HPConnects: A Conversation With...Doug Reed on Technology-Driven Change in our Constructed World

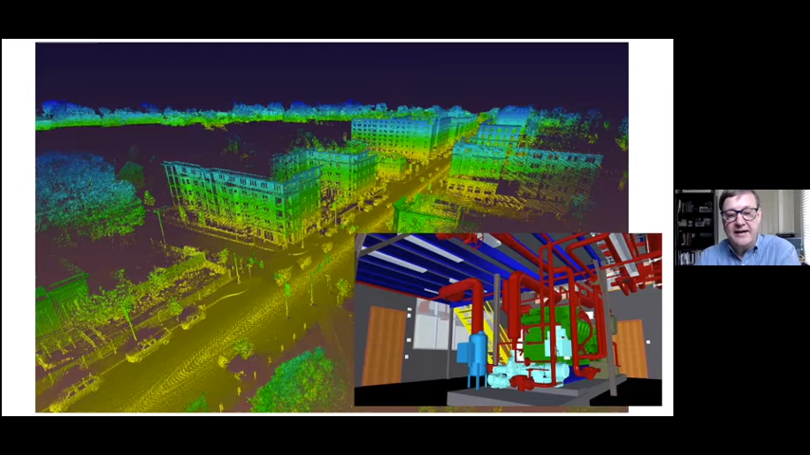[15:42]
we would send a team out with cloth tapes and cameras and measure every little thing and mark up the as-built drawings if there were some, and then recreate them in the office. But now we just go out and scan it, and with some data manipulation, we end up with design plans, for instance. So I think this is, again, another reason why that's such a important tool.